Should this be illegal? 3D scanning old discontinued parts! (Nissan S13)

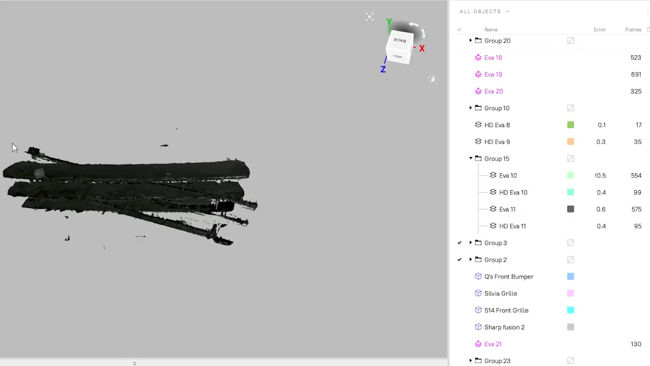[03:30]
So what you see here are the scans imported into Artec Studio.
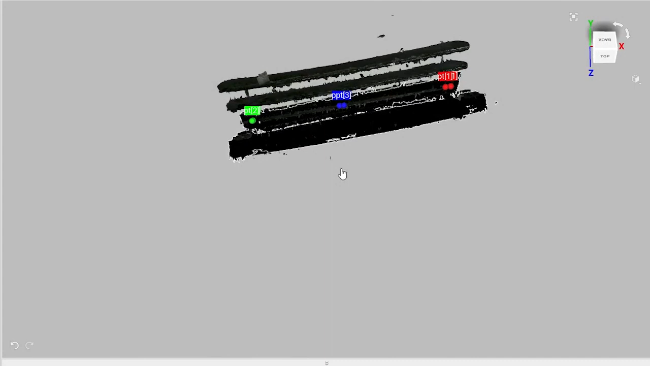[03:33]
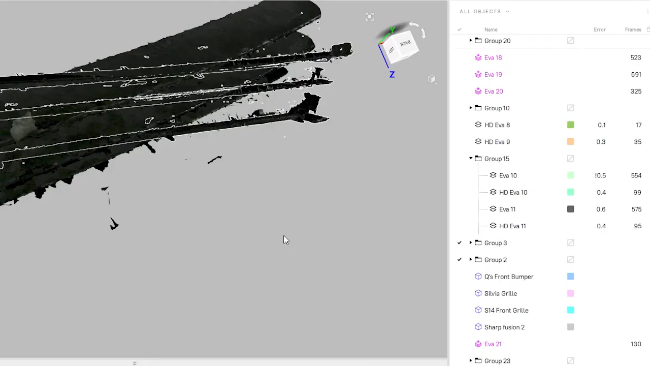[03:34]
It's sped up 10x. But what I'm doing right now is lighting up all my different scans together.
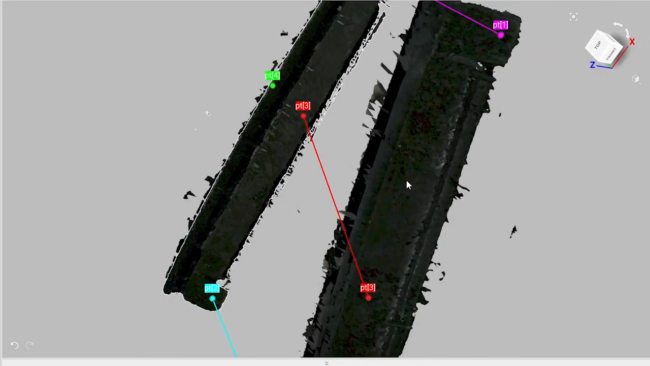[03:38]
Fusioning them.
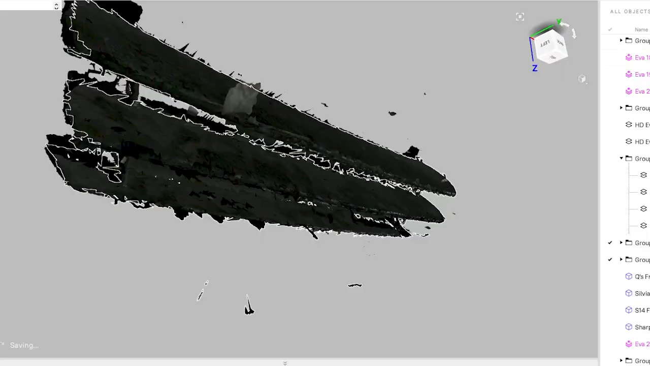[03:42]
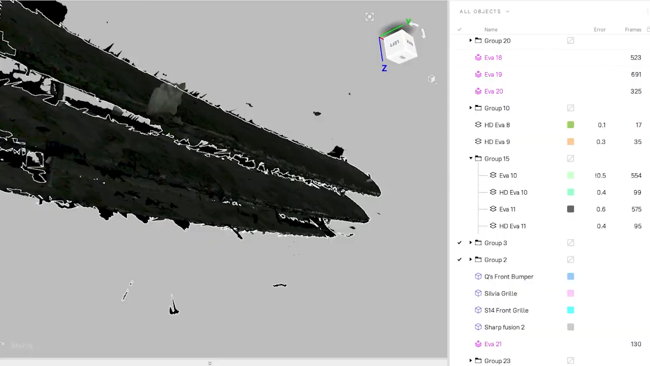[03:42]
And it's going to give me an STL that I can import into CAD software like SolidWorks.